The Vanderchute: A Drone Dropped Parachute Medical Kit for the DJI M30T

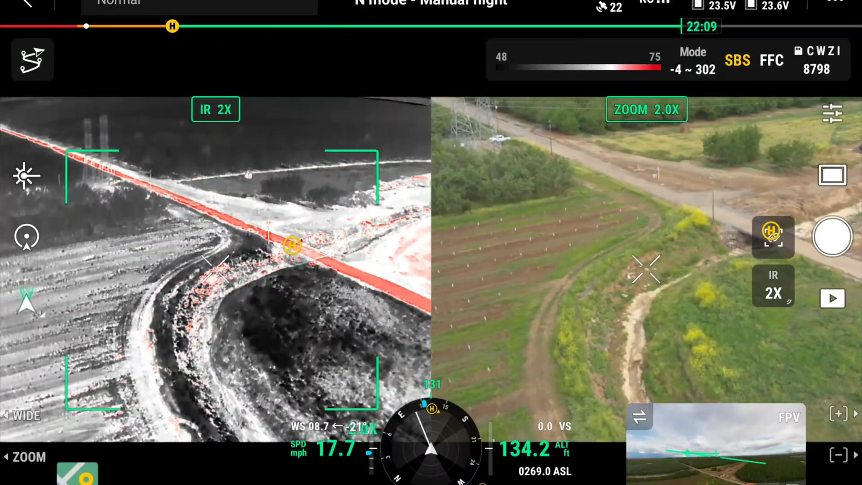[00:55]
We have the bridge coming up in our view right now, searching for the target. I believe we have located the target. We have a positive confirmation of target on the thermal.